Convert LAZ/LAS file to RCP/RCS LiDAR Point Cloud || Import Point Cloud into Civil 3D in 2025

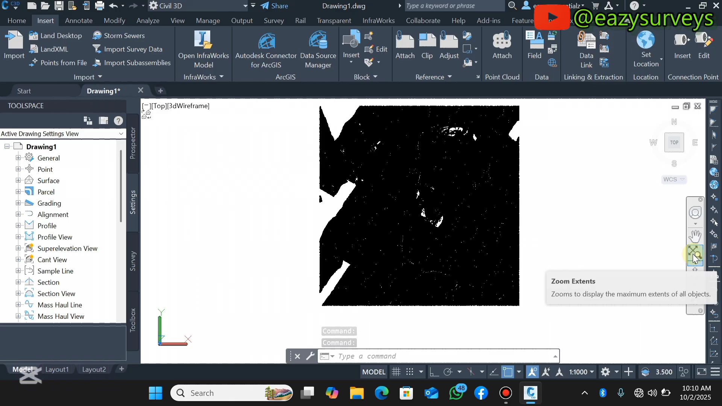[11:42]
processed the point cloud in global mapa or you can change the uh classification by selecting the lidar data set of your workspace you'll come to scan colors here so you can see
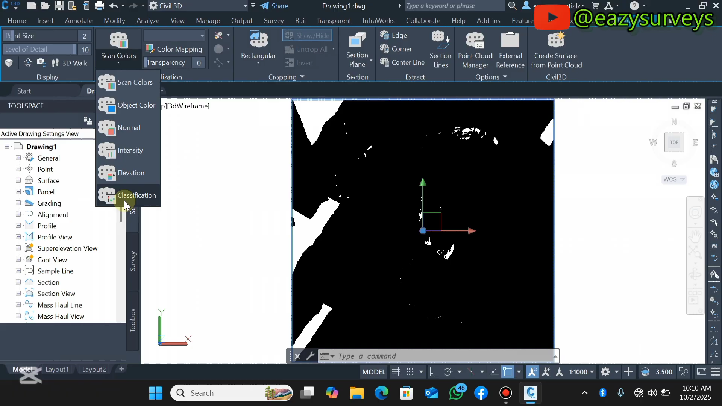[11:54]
the different options here okay so you can go with classification based on the classification you give it in uh
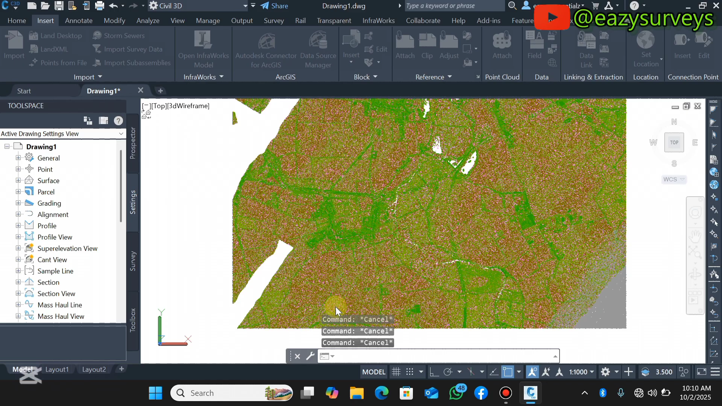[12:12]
to lcp and uh importing into this utility workspace easily you can also have an idea of the numbers of data sets all right the number of point clouds okay so by selecting